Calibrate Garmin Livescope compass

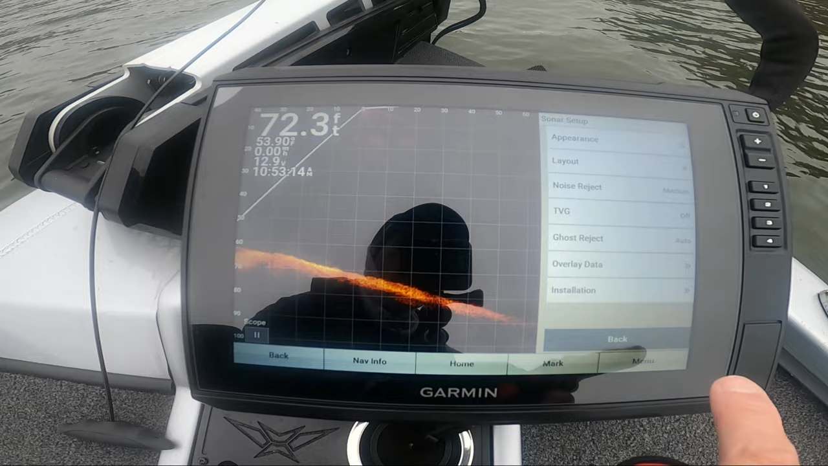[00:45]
On screen: water 53.90°F
and then you're gonna go to your installation, and then calibrate compass.